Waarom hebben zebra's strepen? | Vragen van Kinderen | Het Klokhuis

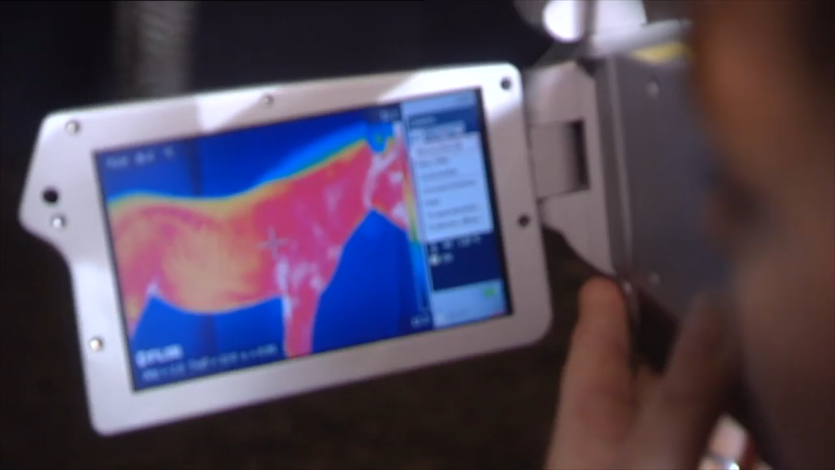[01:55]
Daphne Valk is dierenartsassistent en ze heeft een hele mooie warmtebeeldcamera, een infraroodcamera.
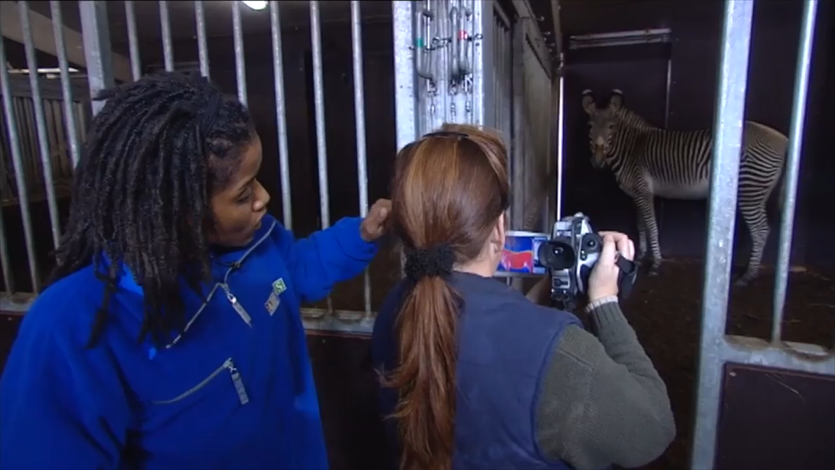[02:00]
En daarmee kun je heel goed dat temperatuurverschil zien. Want wat zie je nu? Zoals je hier inderdaad ziet, dan kan je heel mooi het strepenpatroon op de camera zien.
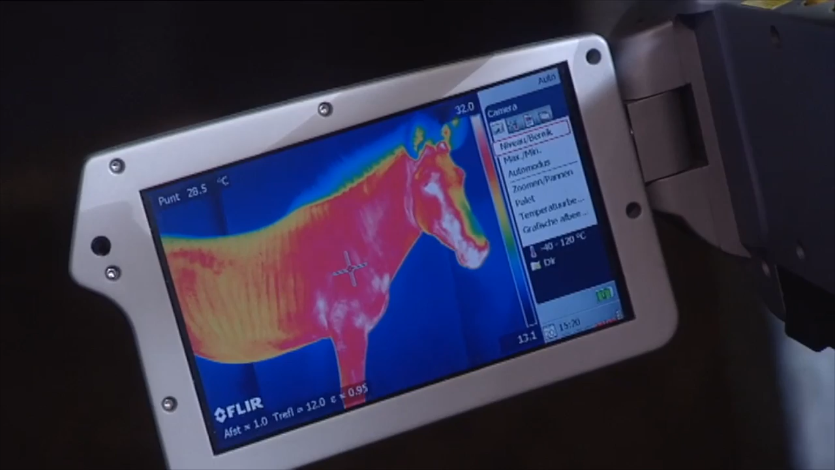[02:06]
On screen: spot 28.5°C
En dan zijn de rode strepen op de camera de zwarte strepen op haar lijf, want die zijn het warmst.